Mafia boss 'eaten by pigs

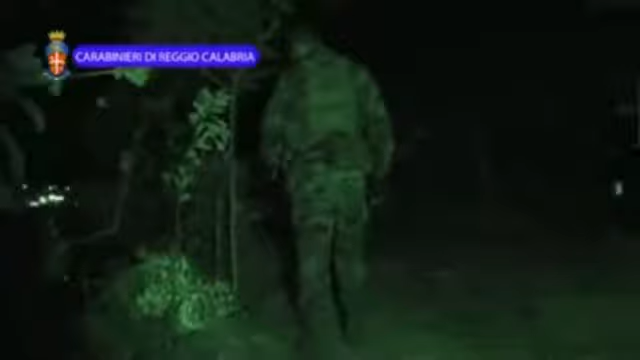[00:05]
a covert operation under the cover of darkness.
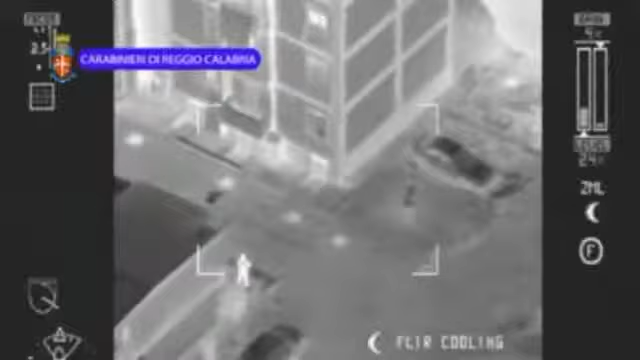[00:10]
The infrared vision of a helicopter employed in the efforts to spot Mafia members and their activities.